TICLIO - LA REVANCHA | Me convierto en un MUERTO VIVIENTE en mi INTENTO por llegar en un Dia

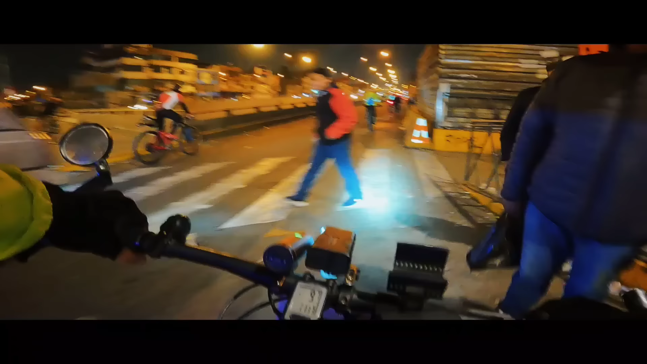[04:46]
Estamos ya agarrando la avenida Carretera Central a la altura de Ceres. La ruta del día de hoy ha Julio.
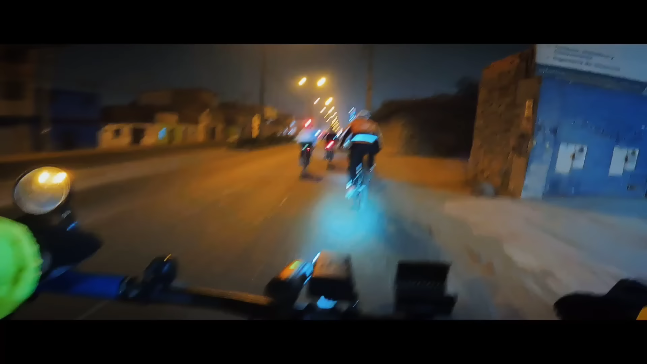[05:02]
Es una distancia más o menos de 130 kilómetros, que suena poco. El detalle es que el desnivel positivo acumulado son más de 5.000 metros. Ticlio está a 4.818 metros sobre el nivel del mar. Y el problema es la falta de oxígeno. Si uno intenta sobreexigirse, automáticamente los latidos se disparan.
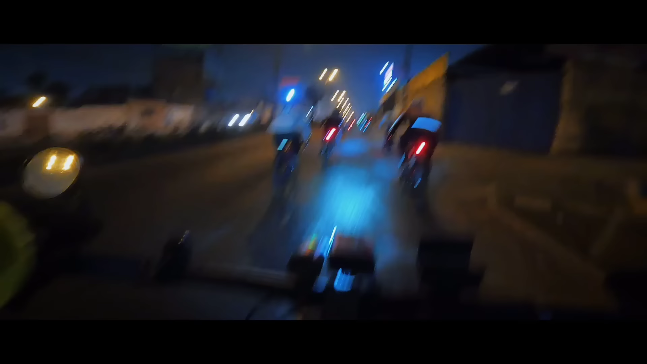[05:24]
El corazón trata de bombear a full. Mucho tráfico. Por el cuello de botella ahí en Santa Clara, el pelotón se ha dispersado.
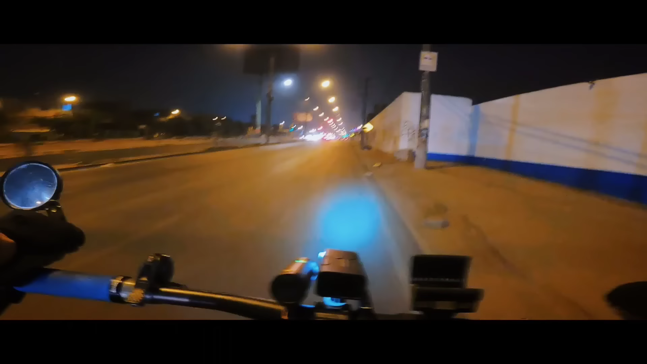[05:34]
Ahora en fila india, bastante dispersos. Entre 12 y 9 estamos entrando al distrito de Chaclacayo. Ah, segunda vez, pero ¿cuántos días? Ah, mira, mira.
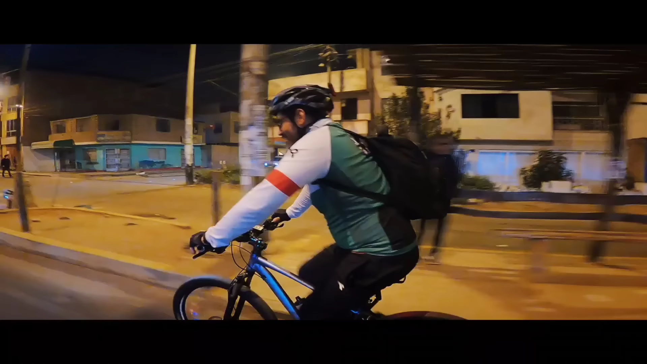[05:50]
Para tu desquite en un día. Vamos. Veremos, veremos.
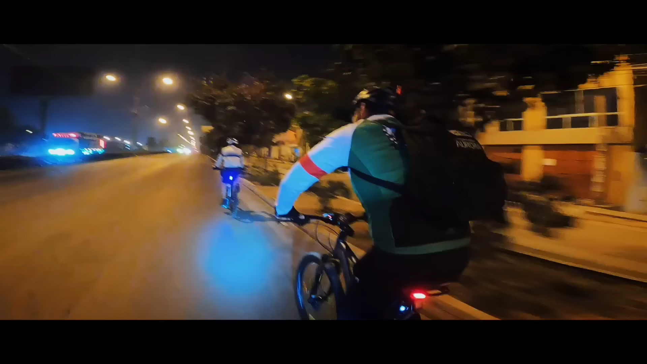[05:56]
Está bien, está bien. Aprovechando para seguir el paso de mi amigo Juanjo mientras la pendiente no es muy pronunciada.
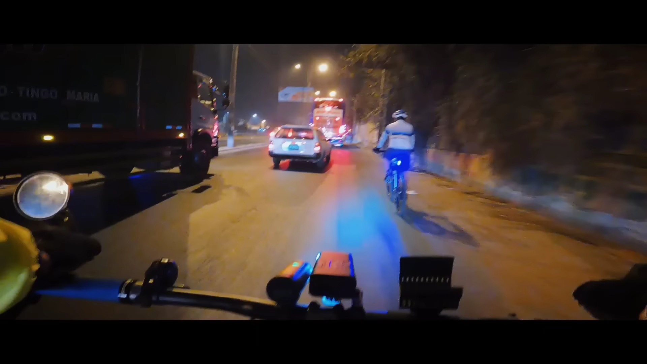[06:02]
Porque más arriba, ya imposible para mí seguir el paso. Entre 12 y 14 estamos a la altura de Ñaña. Bueno, gente, 12 y 28. Ya nos estamos aproximando a la Plaza de Armas del Chaclacayo.
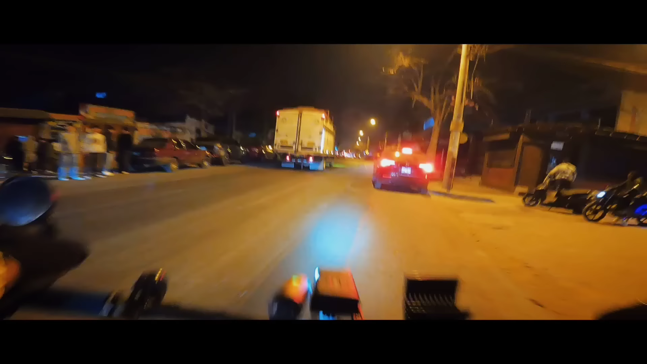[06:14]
Estamos a unas pocas cuadras. Gente, ahora sí, Plaza de Armas del Chaclacayo.
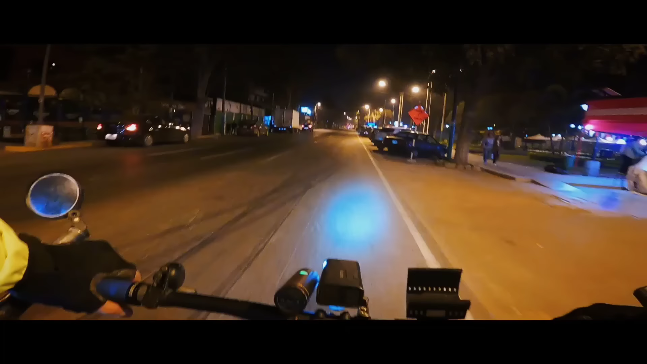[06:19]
Parece que la gente ha seguido avanzando, no veo que nadie haya parado.
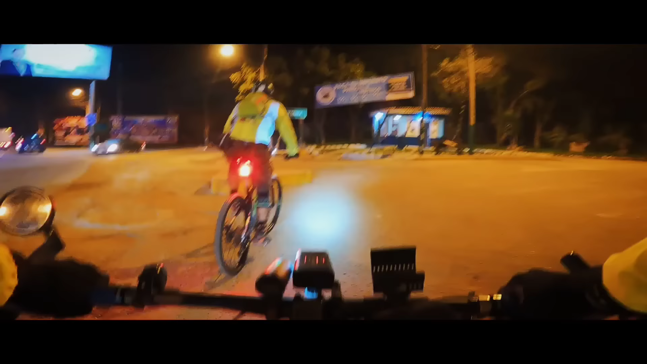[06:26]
Gente, Puente de Los Ángeles, 12:38.
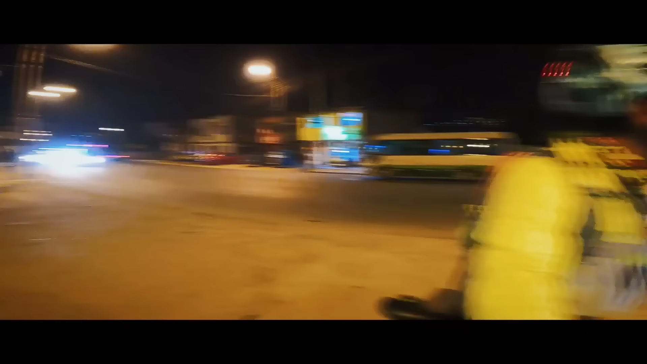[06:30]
Está abierto el pelotón, ¿no? Sí, bastante, algunos se han quedado.
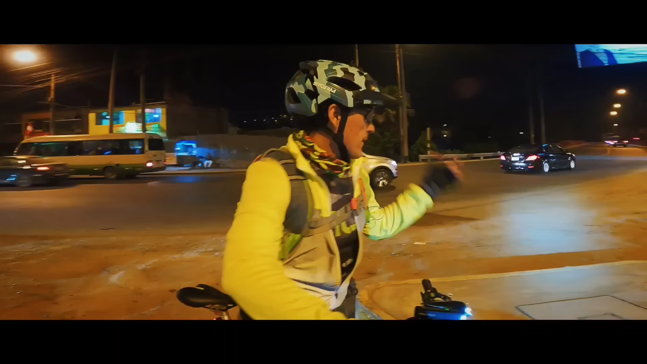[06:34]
Esperamos ahí, Chosica. ¿Ya? Vamos, vamos. Sí, vamos. Chévere.
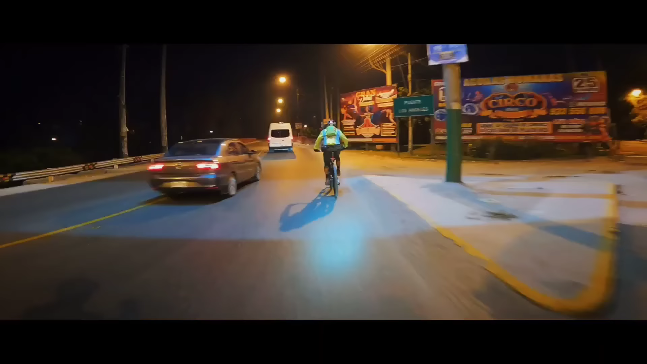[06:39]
Gente, 12:55, estamos ya a la altura de La Cantuta.
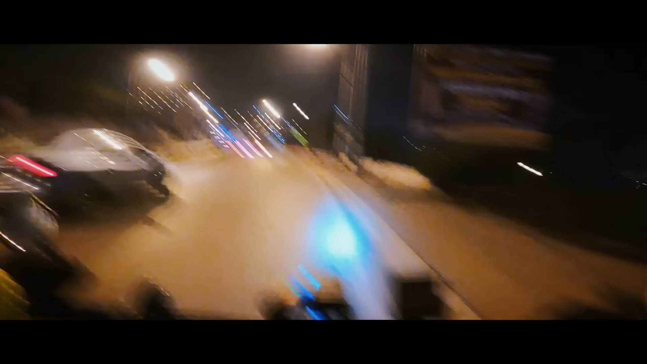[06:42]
Bastante cerca ya de la plaza de Chosica.
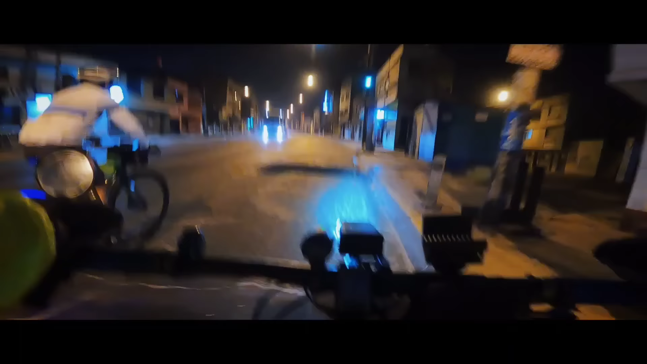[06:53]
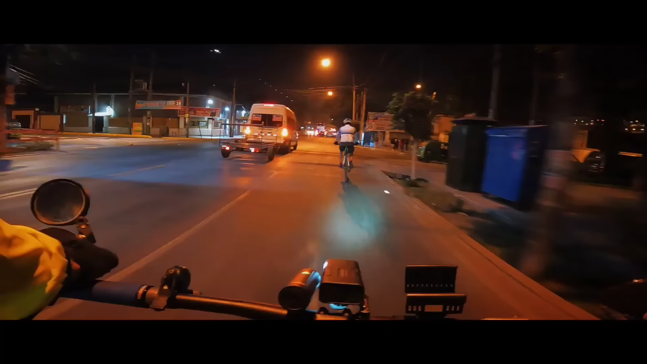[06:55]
En la Plaza Chenique y acá sí los compañeros han parado un ratito para reagruparse.
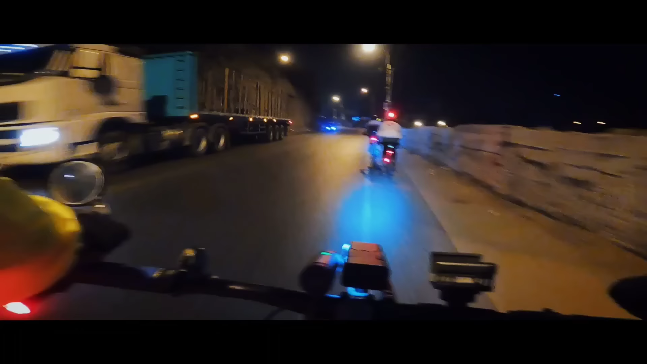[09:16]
no olviden consultarles a Zona Bike sobre la Escuela de Mecánica Park Tool. Seguimos en ruta, gente. Acabamos de atravesar el arco de ingreso a la provincia de Huaroche y son las 1:20 de la mañana.
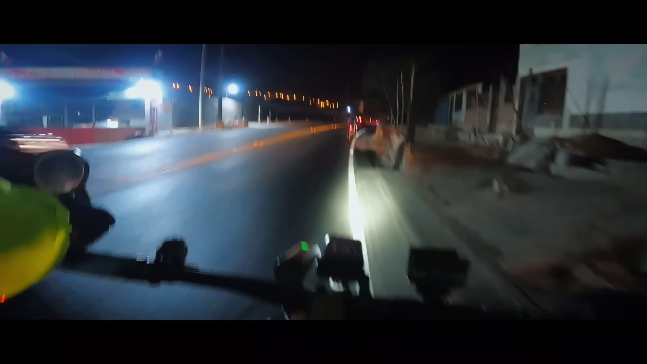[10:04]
prender más luces atrás porque ya esta zona es oscura y ya no tenemos auxiliar.
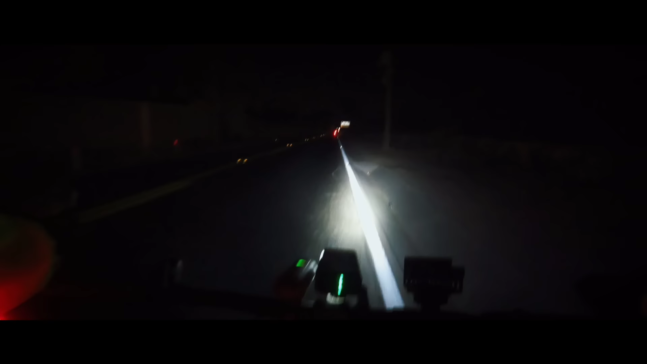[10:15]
Bueno gente, a partir de este tramo estoy prendiendo ya todas las luces.
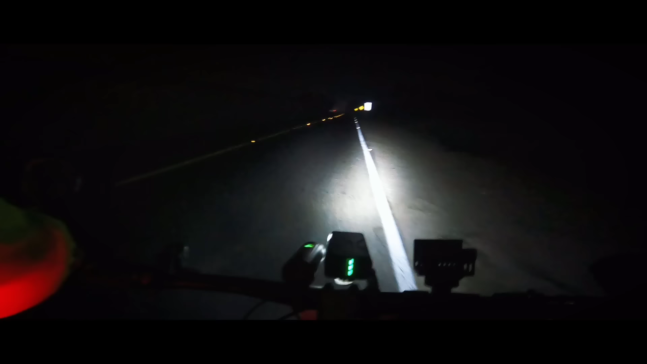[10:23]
Literalmente tengo 4 luces atrás y 3 luces delanteras. La verdad es que puede parecer exagerado, pero prefiero no escatimar en luces. Además hoy me he puesto una casaca Fast Biker con reflectivos de color amarillo, que por cierto no es para nada mi color favorito, pero hay que priorizar a veces la seguridad.
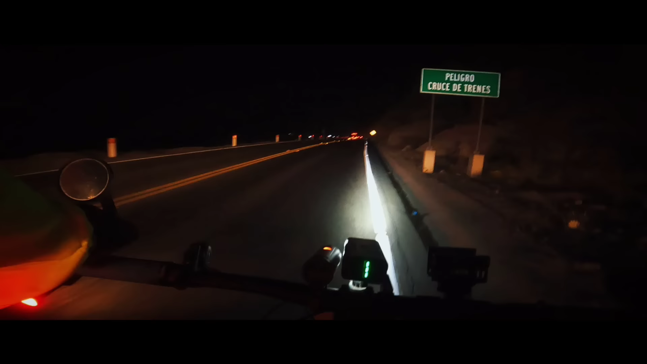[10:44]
Gente, continuamos en ruta, llevo más de 15 minutos completamente solo. Me estoy acercando ahorita, creo que al peaje ya de Corcona, no creo que esté muy lejos.